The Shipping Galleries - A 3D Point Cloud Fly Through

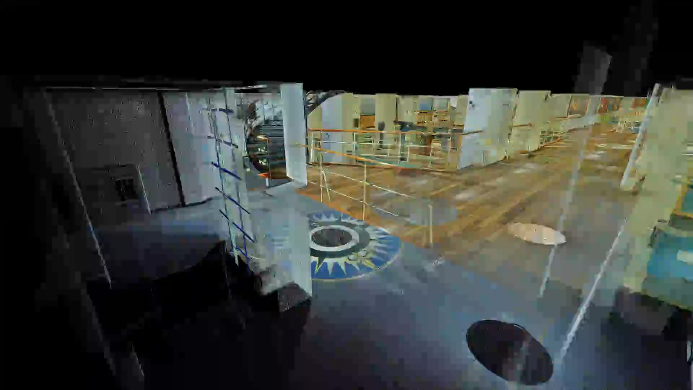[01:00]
It's a unique permanent record of a unique historic exhibition.
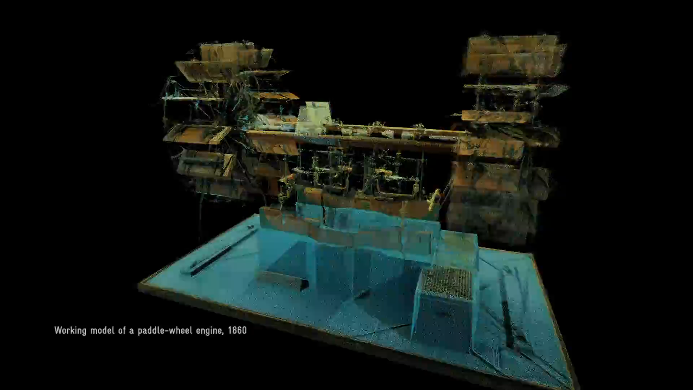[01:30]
The marine engineering displays were my favourite personally. Dozens of working model engines.
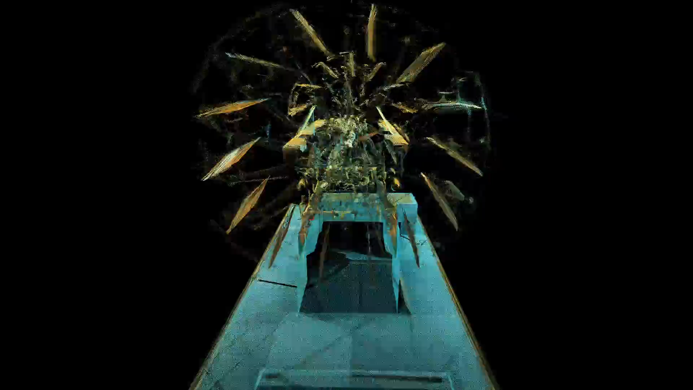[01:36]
This one dates back to the mid 19th century. And elsewhere real engines as well.
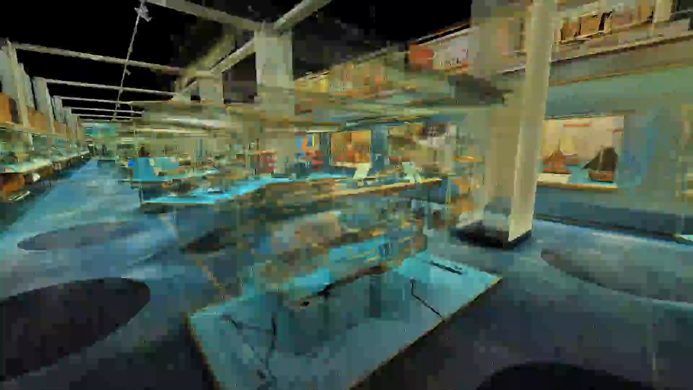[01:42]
Including some of the most important ever made.
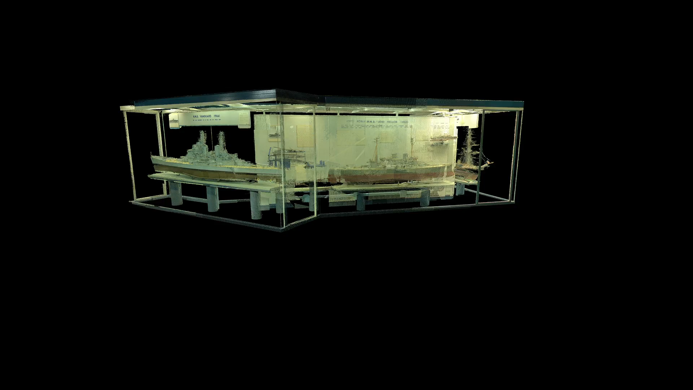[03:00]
This was a display of modern warships, showing the advances in engineering up to the 1940s. The models are huge, and they're just incredibly detailed.
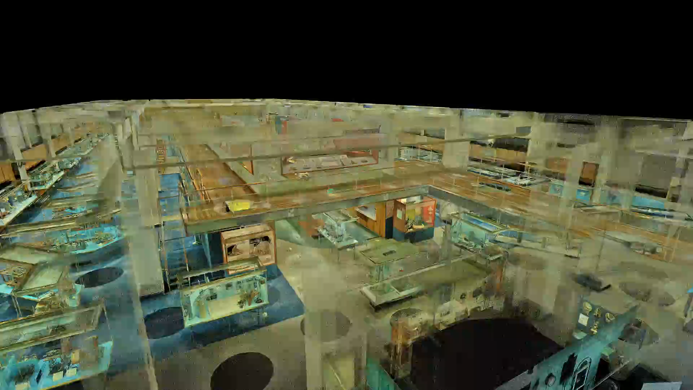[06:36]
that we could make a virtual shipping gallery out of lasers and computers?